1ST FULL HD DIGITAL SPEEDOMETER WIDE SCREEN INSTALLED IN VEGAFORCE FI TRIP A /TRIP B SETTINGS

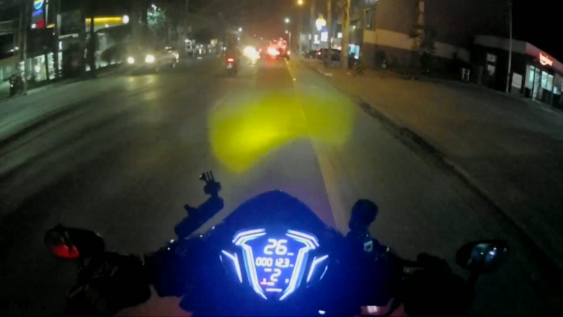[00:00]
So yun nga mga sir, update lang sa ating channel, dumating na yung ating in order from overseas, yung ating digital speedometer na plug and play dito sa ating Vegaforce FI.
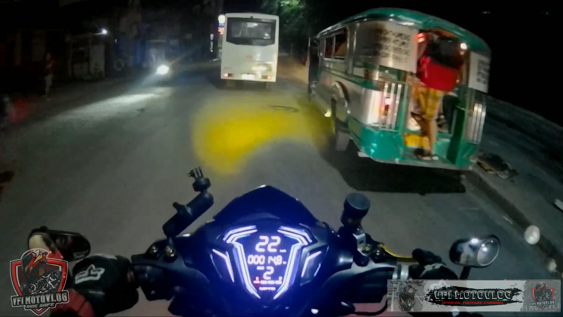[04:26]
at least madedetect agad ko anong sira ng unit, no? O kung anong sira ng motor natin, no? Lalo na naka-FI tayo. Pero para sa akin naman, although na walang engine indicator
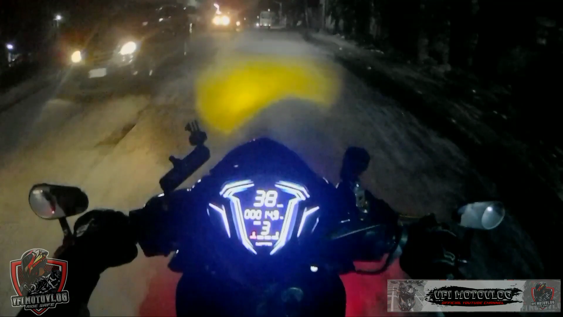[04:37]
yung bago nating digital panel dito kay Vegaforce, meron naman siyang battery indicator, no?
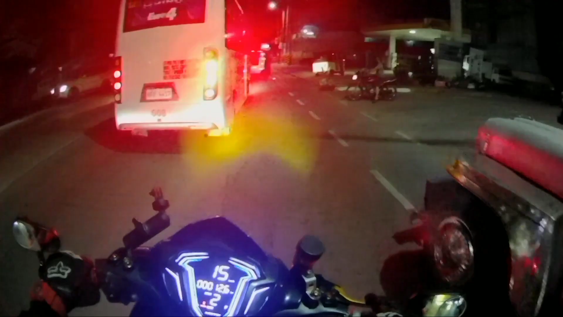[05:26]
Kasi nasa ano na siya, nasa 1 bar na from critical no.